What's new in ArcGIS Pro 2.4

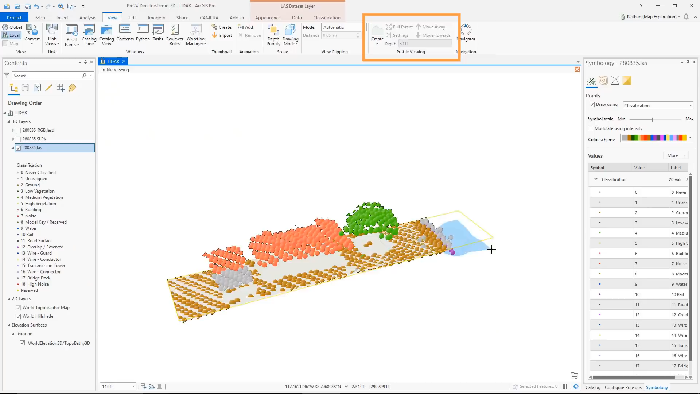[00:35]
Use profile viewing to help edit LIDAR class codes and display building cross sections.
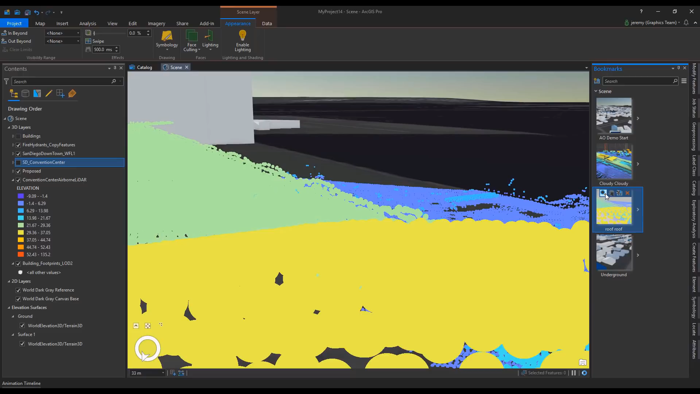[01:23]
Item lighting has also been added to point cloud and last data set layers to allow better understanding of where individual points are in the cloud. Using this option you can better understand both the shape of the data and the attribution captured in the point cloud.
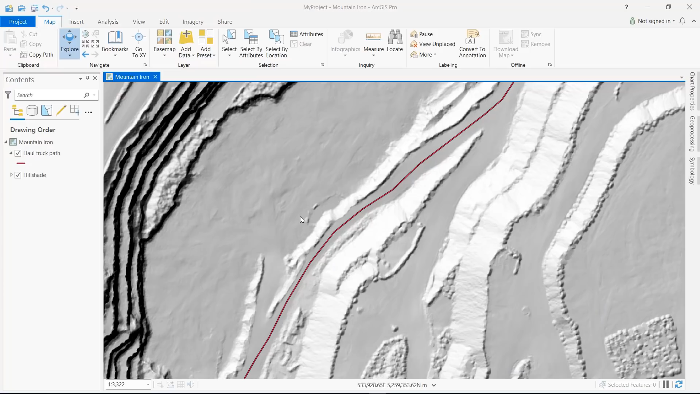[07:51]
By default, the 3D analyst profile graph shows entire lines in the graph regardless of the current map extent.
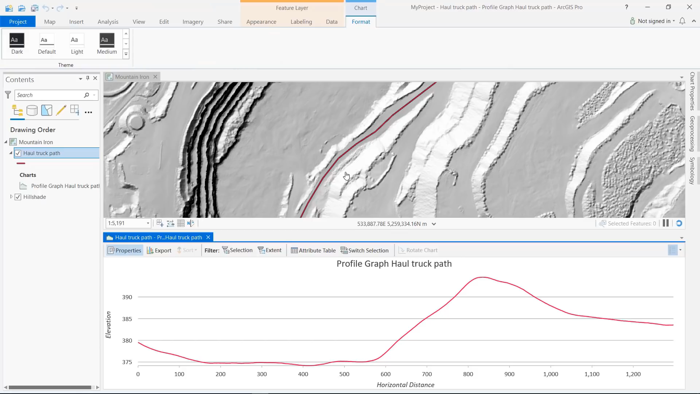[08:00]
And now you can click the New Extent button on the profile graph to graph just those portions of lines that appear in the current map extent. Another enhancement at this release is with the LAS Building Rooftop Classifier,
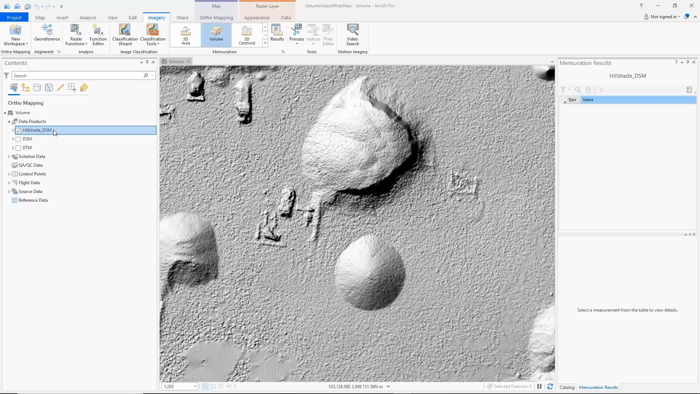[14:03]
With the volume tool in the mensuration gallery, you can measure the volume of objects in a digital surface model or digital terrain model.
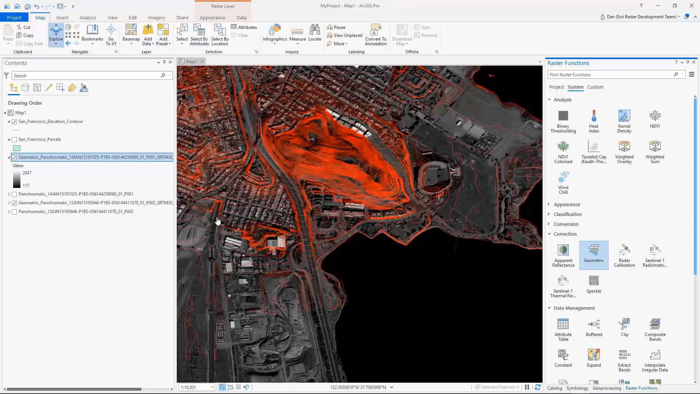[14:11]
The new Image Support Data Properties page provides quick and intuitive access to